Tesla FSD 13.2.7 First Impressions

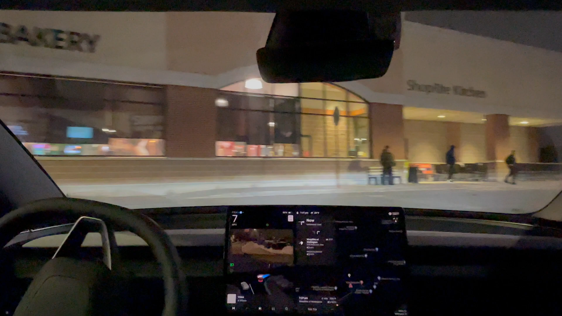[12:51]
All right, let's see what little full stop driving take me here.
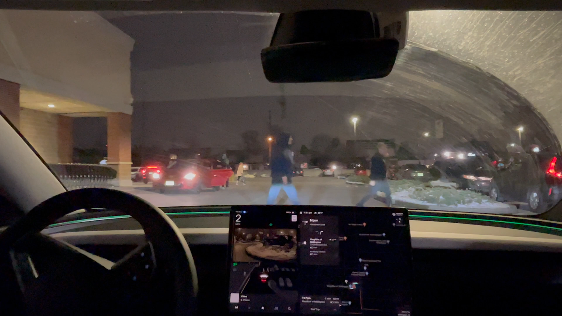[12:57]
Let's see where should I find a parking spot. Probably not. See, my excuse is going to stop right here.
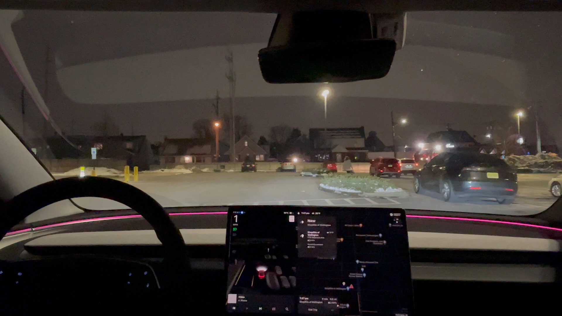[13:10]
All right, I'm going to take over here and just find a parking spot myself.
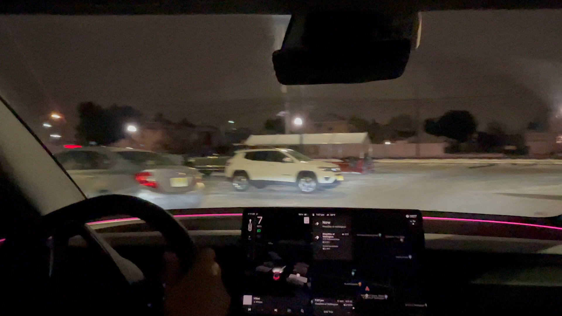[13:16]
But, gotta say, good drive for full stop driving. One of the usual mistakes that I always make was on the highway. When it got off the highway, it generally would just stay in the middle lane and then try to merge over at the last minute.